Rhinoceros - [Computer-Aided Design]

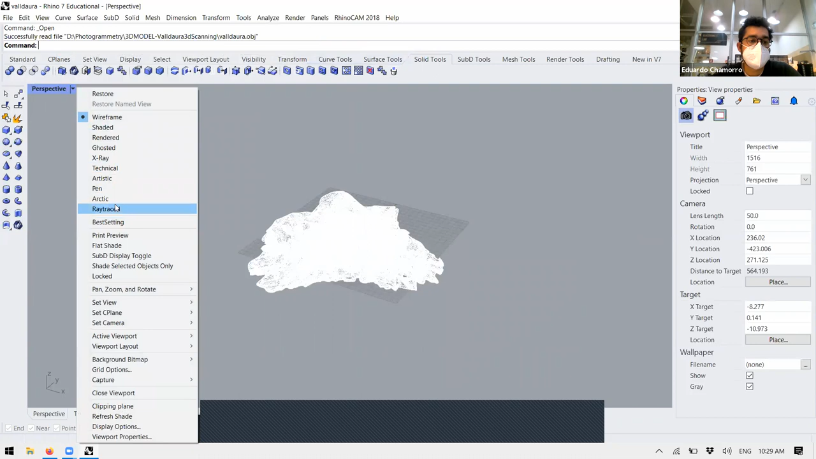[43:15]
is a 3D scan. A 3D scan, you don't have a solid objects per se. You are basically have to reconstruct a surface. Important or transforming or operating these kind of models inside Fusion is basically a mess. And it's complicated. It's, they're not designed to be the software. So Rhino has the good point of that it's a good all-terrain workaround modeling software.
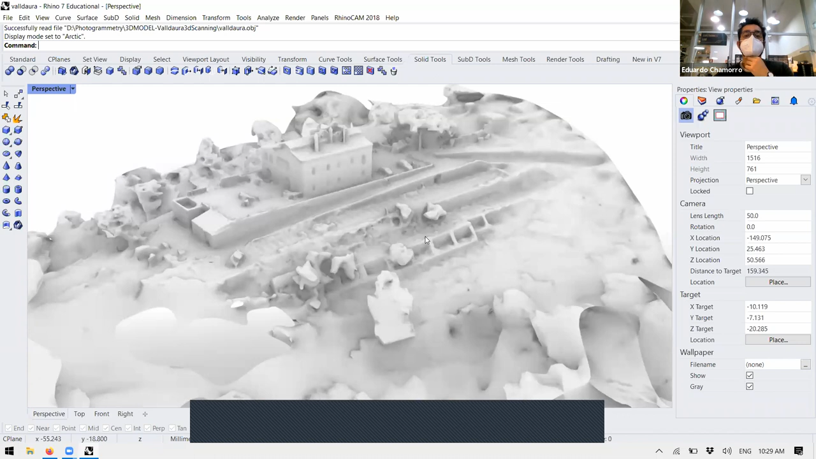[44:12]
It's not the best at like going on the cities, but works well for everything. That's one of the reasons why we use here in most of the computers. Another benefits, for example, you see this is just a single surface that is just created in the space by polygonalization.
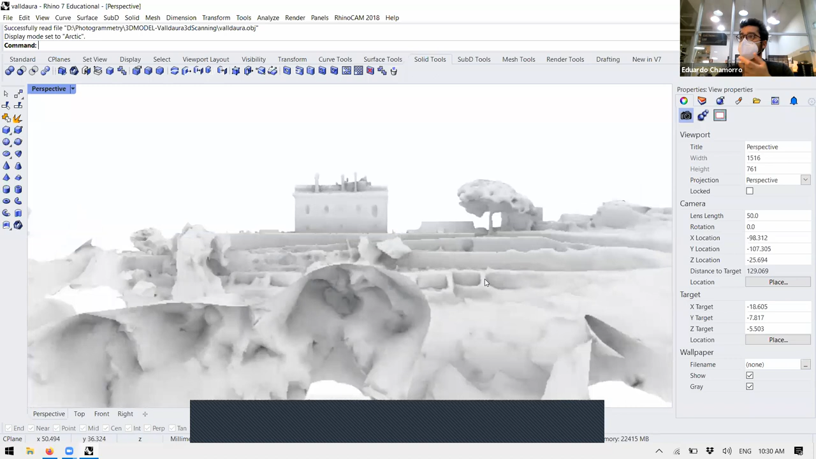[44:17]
This is, for example, this is a mesh.
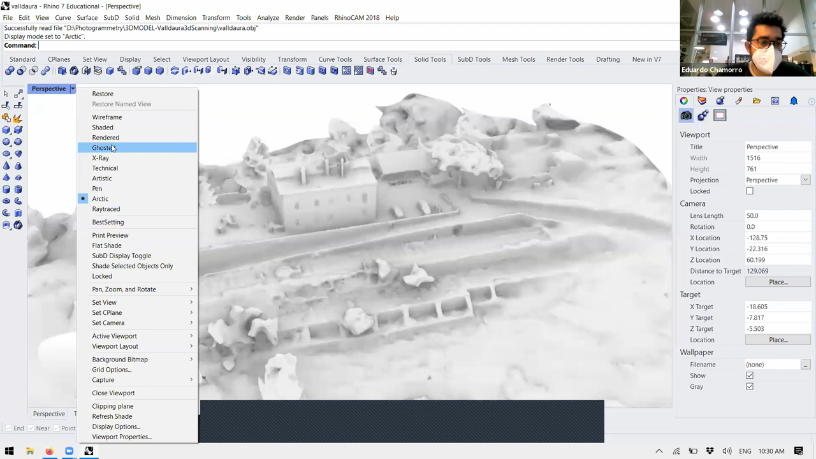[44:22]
If we just put shaded, yeah, we can see here all the triangles of the mesh.
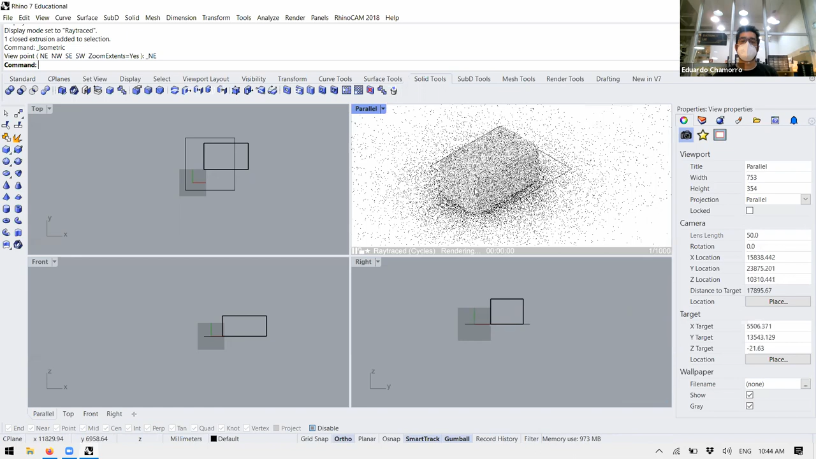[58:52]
So for example, right now I'm modeling in isometric in this view instead of a perspective view.